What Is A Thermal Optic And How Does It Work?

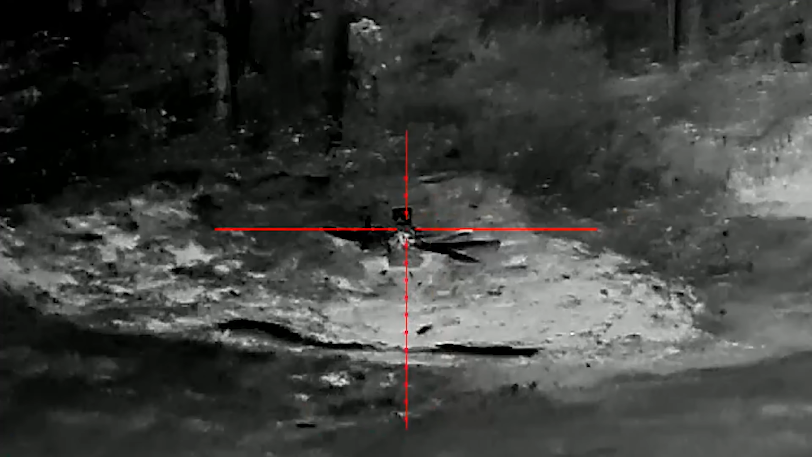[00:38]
So thermal technology, right, what we know is, you know,
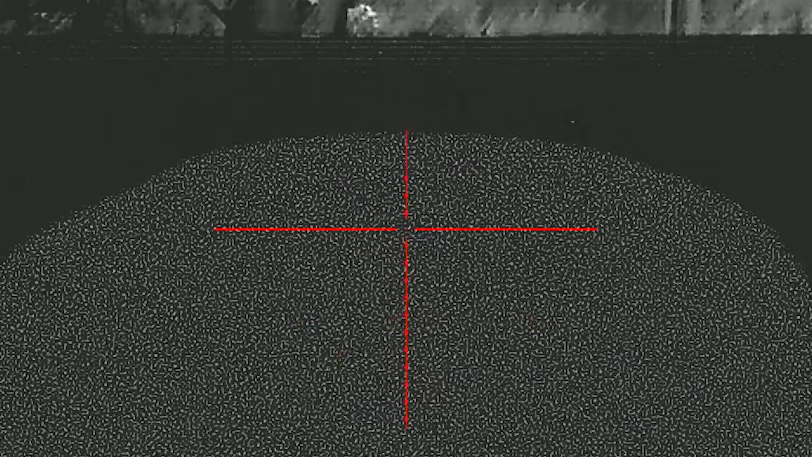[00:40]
seeing things in the infrared spectrum or what it comes back to, seeing heat signatures, right?
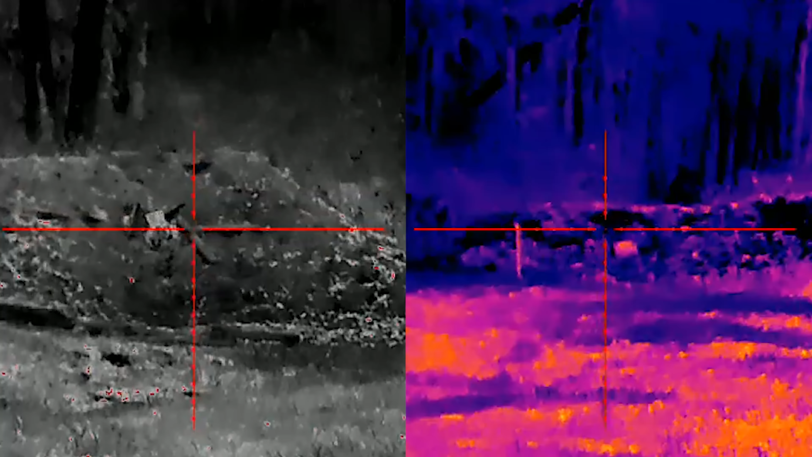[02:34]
And this is great at detecting heat, which has different settings. Yep. And you can actually use this when compared to night vision, also during the day.
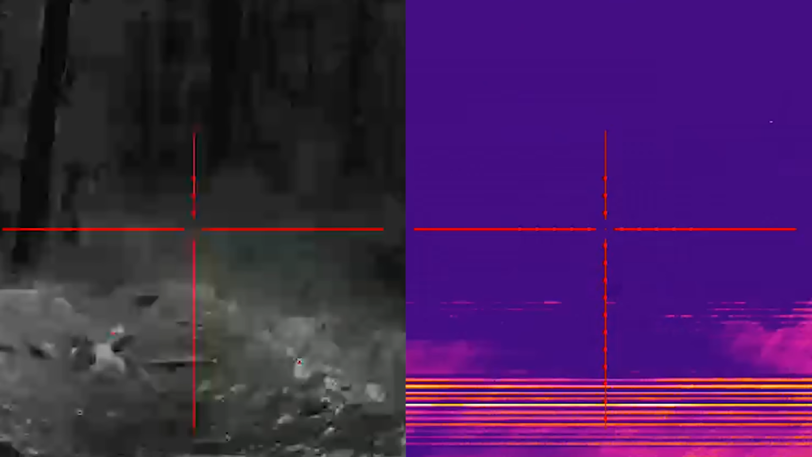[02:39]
Yep.
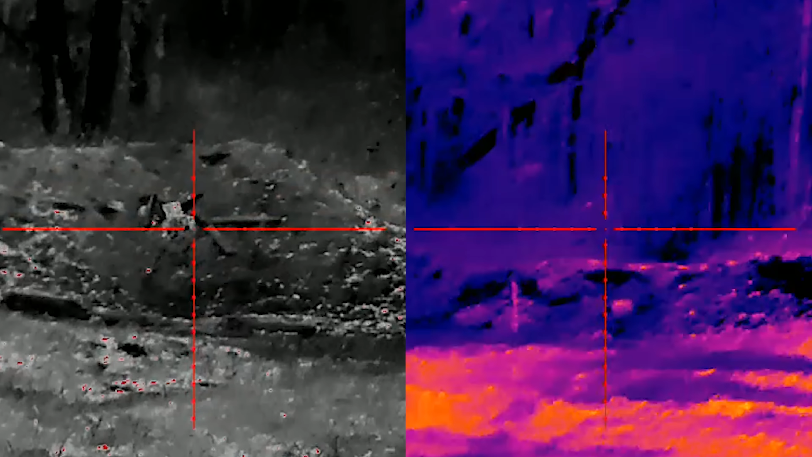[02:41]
And that's another thing. This doesn't matter whether it's ambient light or non-ambient light. So, that's a huge plus for it, right? You don't have to worry about dense fog.
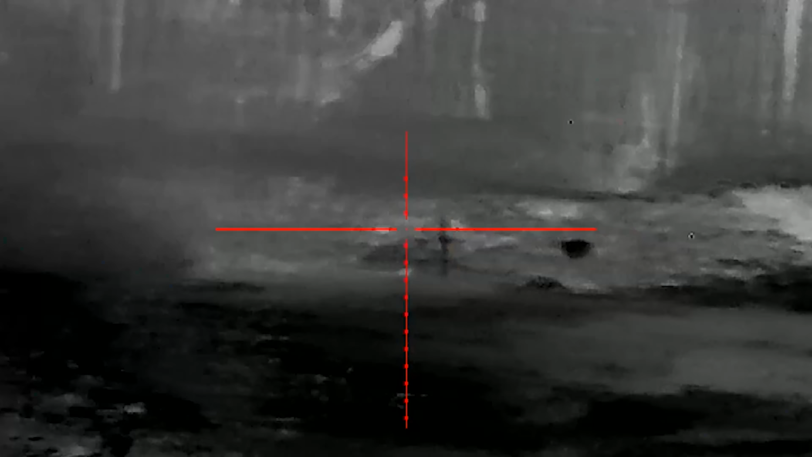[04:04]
So, it's going to get latency, pixelations on all that stuff. Some of those, like, cons.
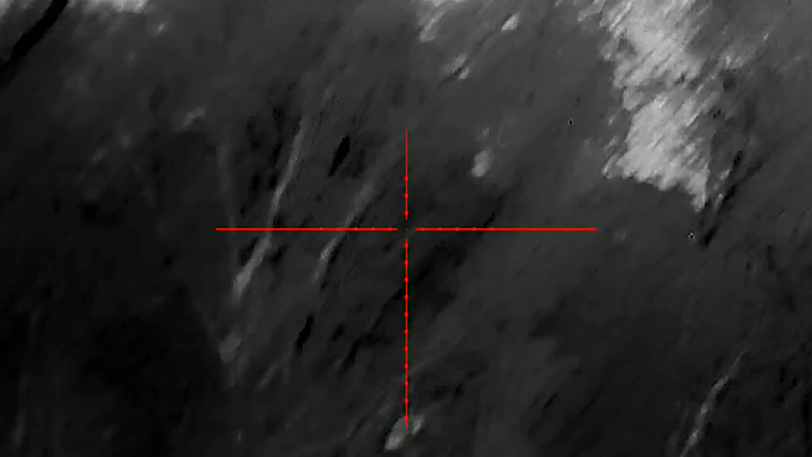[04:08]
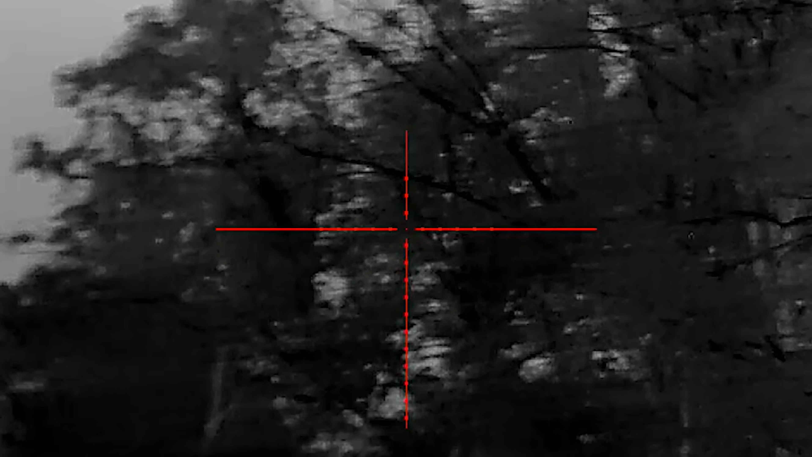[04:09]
And there is a detection range and there is an identifying, identification range. And they actually vary depending on the unit.